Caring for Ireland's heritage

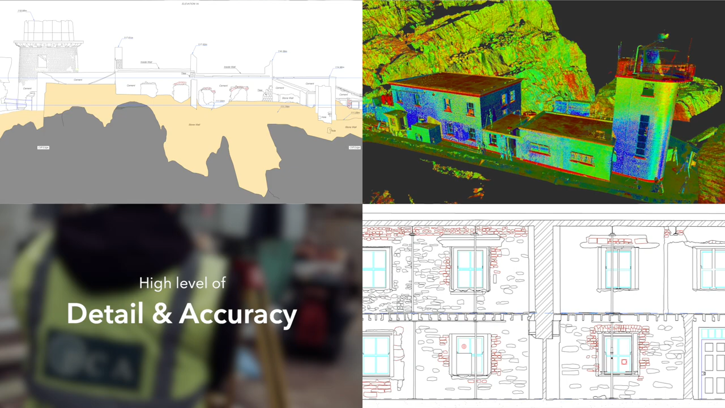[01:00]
Individual stones and bricks used in the construction of the lighthouses were to be recorded to millimetre precision and accurately tied into Ireland's geographic coordinate system.
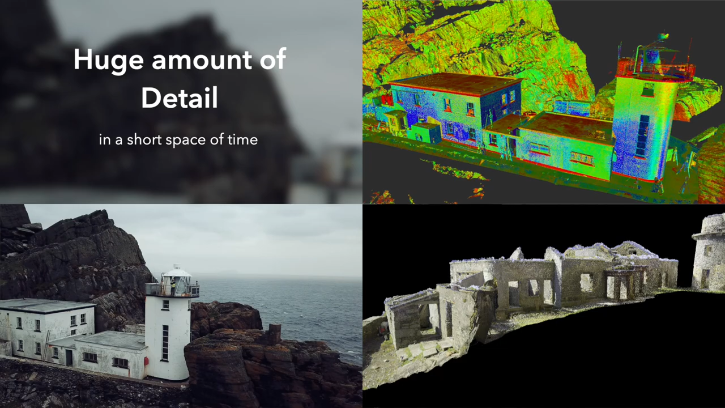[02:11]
This approach enabled us to capture a huge amount of detail in a short space of time, which was then processed in real time on site and also in our offices. As a result,
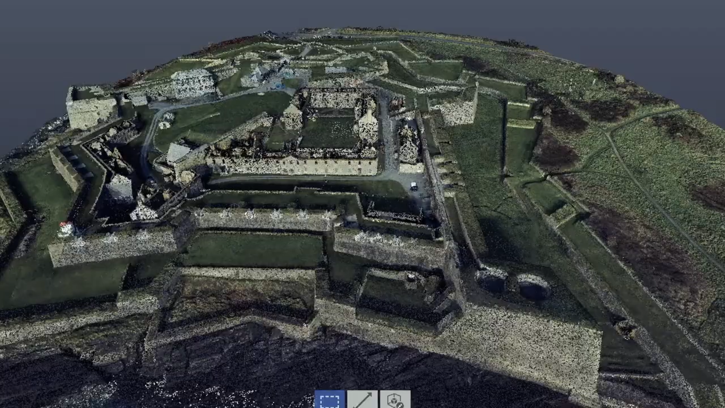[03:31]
We were also able to create a digital terrain model of the entire fort,
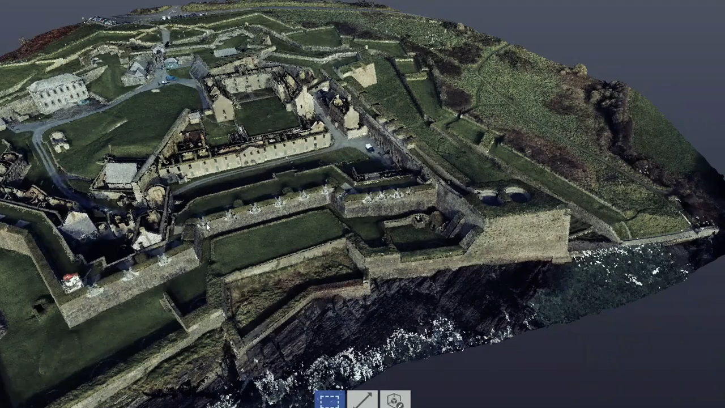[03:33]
which could be used not only as contextual information for the tower survey,
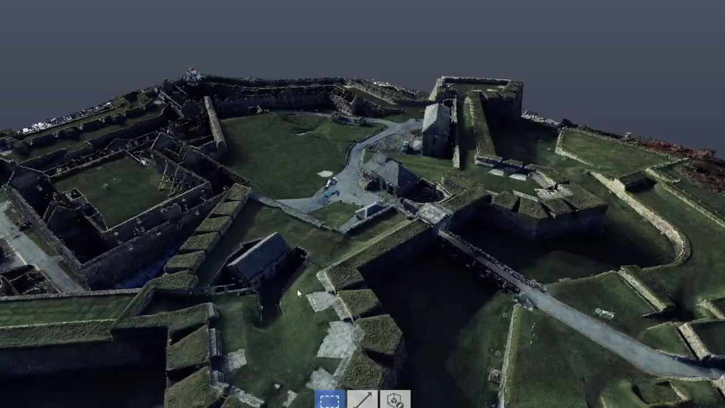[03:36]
but also could be used to assist in the management and marketing of the overall attraction.